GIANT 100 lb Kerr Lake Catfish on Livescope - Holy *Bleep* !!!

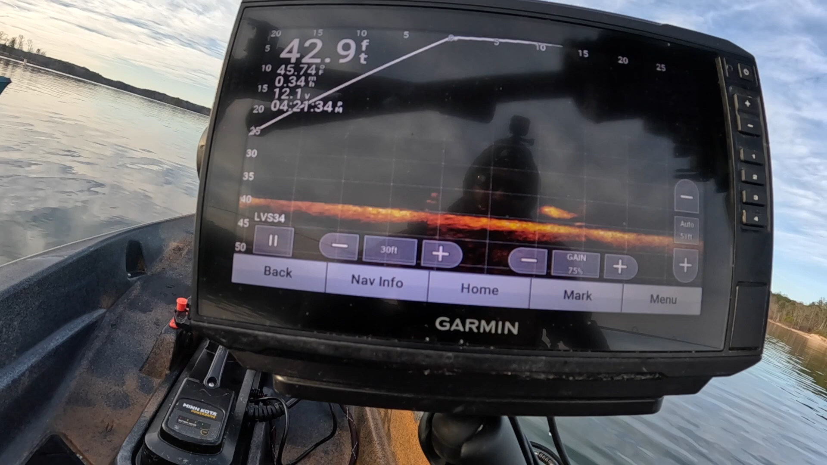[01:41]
On screen: depth 42.9 ft
I mean, it's pretty much already done that, but I mean, it's almost 5 feet. I'm trying to like get in front of it now.